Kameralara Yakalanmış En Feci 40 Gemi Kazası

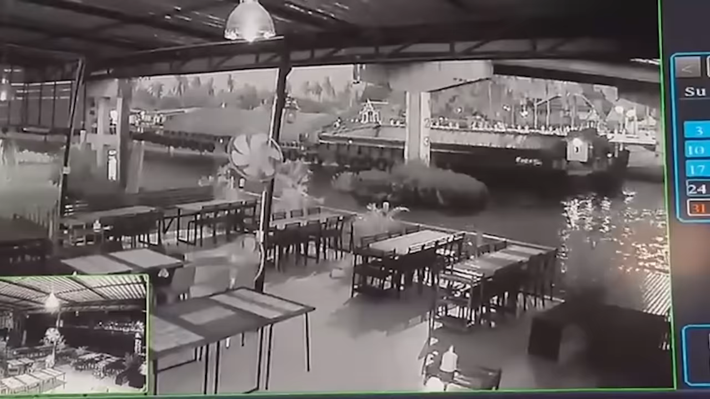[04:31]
Soya fasulyesi Maunası'nın 35 yaşındaki kaptanı geminin kontrolünü kaybetti ve köprü sütunlarından birine çarptı. Bu çarpışma sonrasında köprü yıkıldı. Daha sonra kaptan 2000 baht para cezasına çarptırıldı.
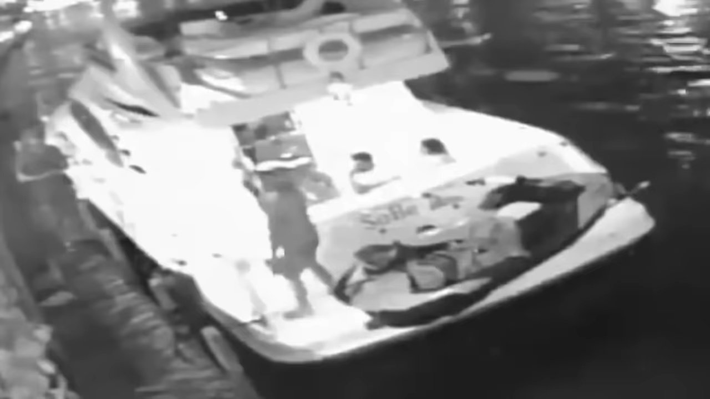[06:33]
Bu kişiler Miami'deki restoranlardan birinin yakınlarında yatlarında dinleniyorlardı ve doğal olarak birkaç saniye sonra büyük bir trajedi yaşanacağından haberleri yoktu. Başka bir yat park halindeki tekneye çarptı.
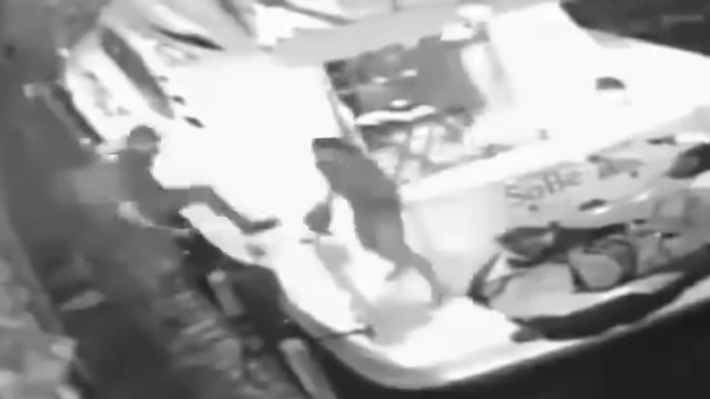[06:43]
Kazayı yapan yatın kaptanı yolcuları hatta yolcuları kenara çekmeye çalışan kişileri bile riske attı.
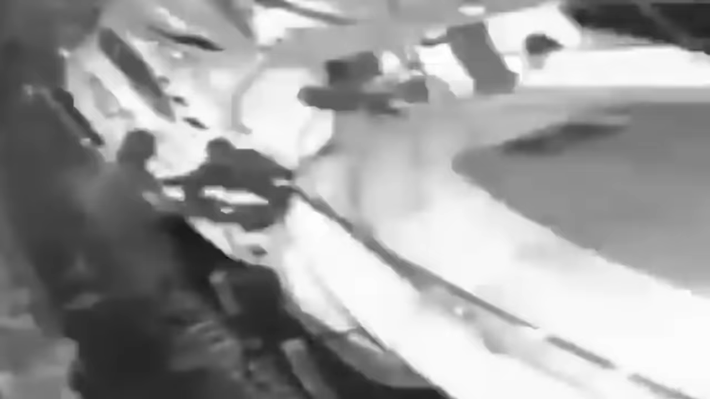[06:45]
Bu görüntülere bakınca insan birilerinin çok ciddi hasara yol açtığını düşünüyor.